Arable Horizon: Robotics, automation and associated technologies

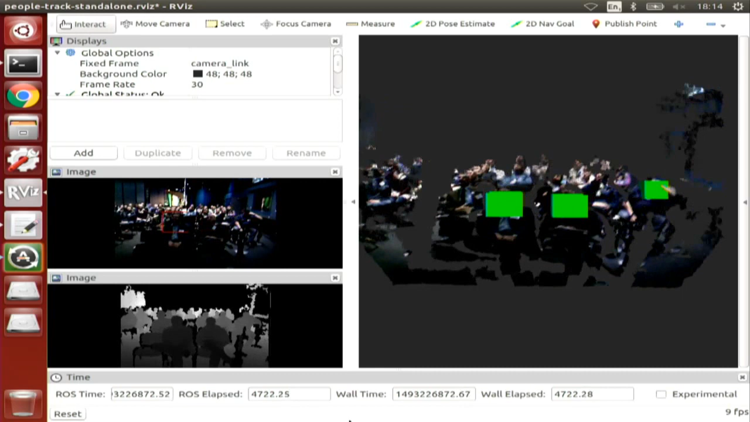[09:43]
So, basically you can see a display here, and it's reflecting the output of this particular camera here. If I pick this camera up and move it around, you can see some green blocks on the screen, which are heads of people that have been detected. It's mainly detecting people here in the front row. Okay. So this is basically a 3D camera.
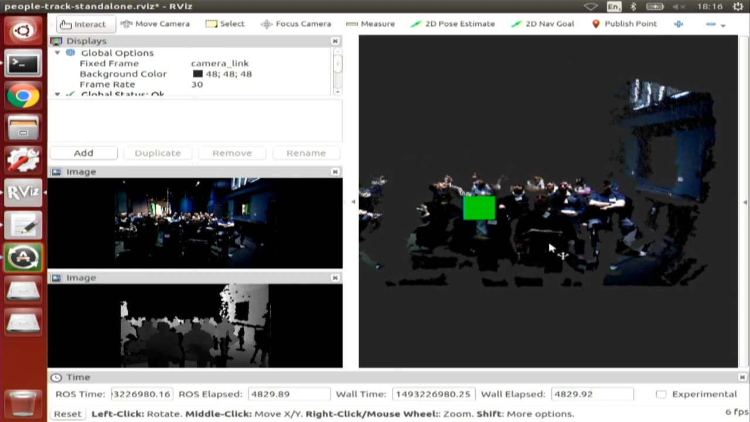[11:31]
that's a bunch of 3D points. So what we're running here is a piece of software which was developed together with colleagues, by my colleagues at the University of Lincoln,
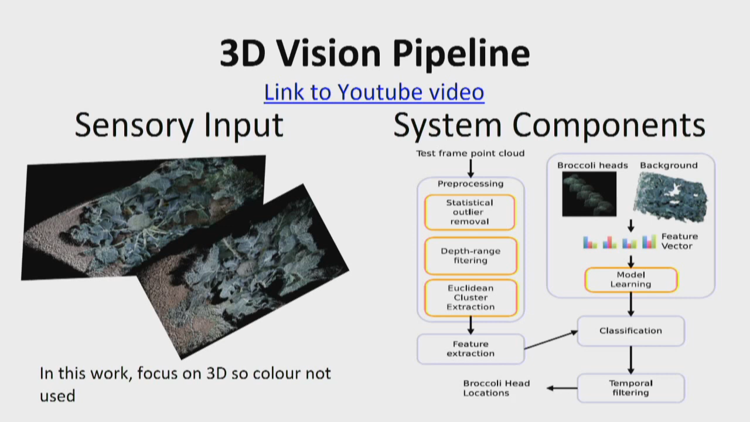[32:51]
So that's an overview of our broccoli vision system.
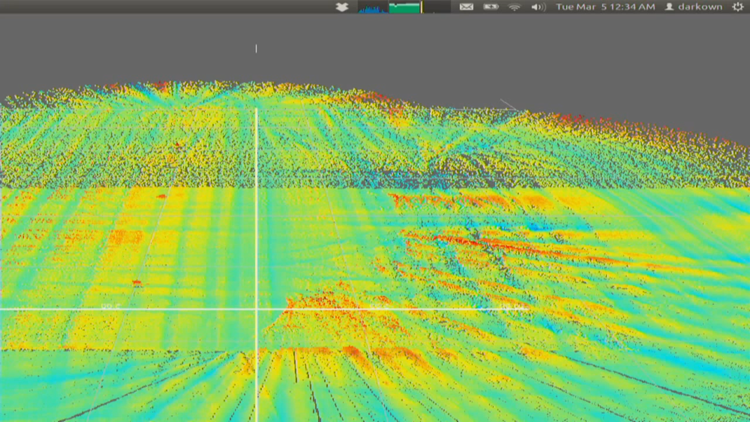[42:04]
in February, I think, when there was only 5 centimetres of stubble on the ground. It's kind of colour-coded by height, so the red bits are higher, the blue bits are lower, and you can see that even with this very limited amount of crop there, you can clearly see
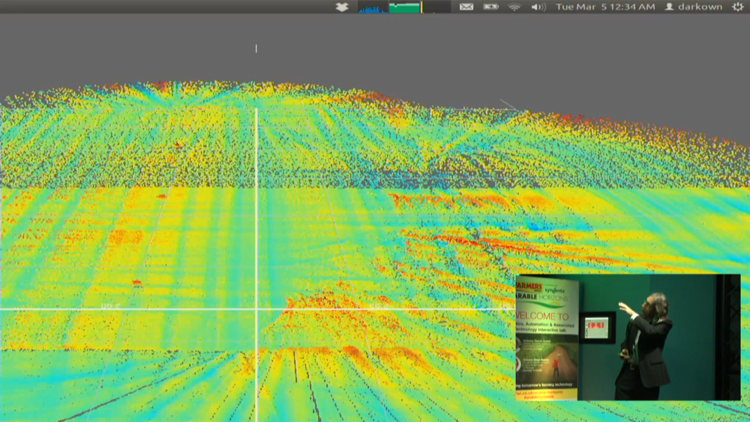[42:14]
the tram lines and even the turning circle of the vehicle.
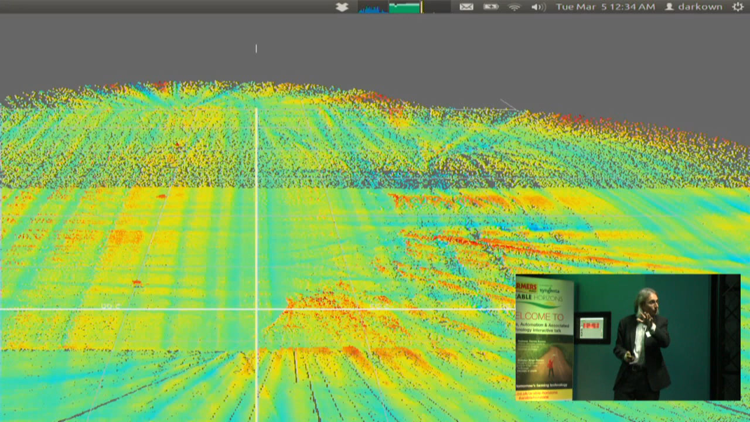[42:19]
So we get a very accurate 3D model of the scene. And then we're able to then use this to develop a robot controller. So we basically have a model of the system that we're trying to control.